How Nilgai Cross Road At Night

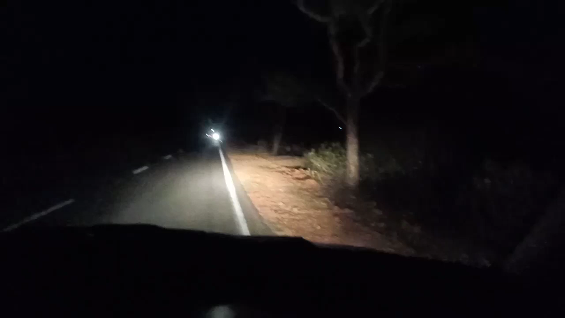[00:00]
گائیز ایک ویڈیو جس میں رات کے ٹائم یہ جنگلی جانور یا نیل گائر روڈ کو کیسے کروز کرتی ہیں پہلے یہ اب دیکھو یہ سائیڈ میں بہت سارے نیل گائے کھڑی ہوئی ہیں پہلے یہ روڈ کے کنارے پر آکے کھڑی ہو جاتی ہیں پھر دونوں سائیڈ دیکھتی ہیں کہ ٹرائفک کتنا دور ہے لیکن یہ کیسے آئیڈیا لگا لیتی ہیں کہ لائٹس میں کی کتنا دور ہے ٹرائفک اور اب یہ روڈ کروز کریں گے دیکھو آرام سے بنا کوئی دکت گئی ہے دیکھو یہ نکلنا ہو گیا اب سامنے ایک
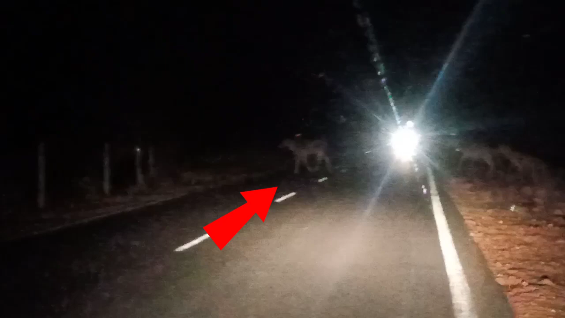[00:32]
لائٹ آ رہی ہے بہت تیز لائٹ ہے کوئی بڑا ٹرافک ہے لیکن دیکھو ادھر سے بھی انہوں نے اپنے گاڑی کو بریک لگائے اور ان جنگلی جانوروں کو آرام سے جانے دیا یہ انڈیا ہے یہاں اجت کی جاتی ہے جنگلی جانوروں کی اور دیکھو آرام سے روڈ
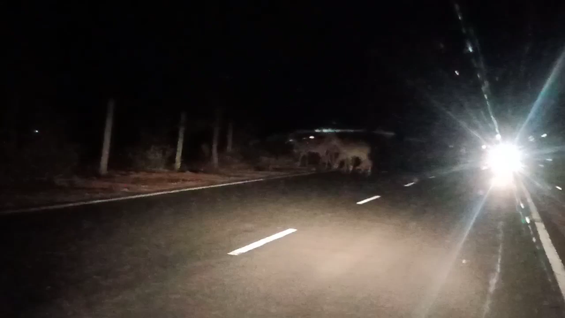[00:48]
کروز کرتے ہیں جنگلی جانور رات کو ان کی آنکھیں دیکھو کتنی خطرنا دیکھتی ہیں اور بھی آئیں یہ آرام سے میں ادھر کی سائیڈ تھا اور ادھر کی سائیڈ ہو دوسرا جو ٹرافک والا کئی گاڑیاں تھی وہ گاڑیاں والے ہورن مارتے رہے جب تک ساری نہیں لگائے روڈ کو کروس نہیں کر گئی دیکھو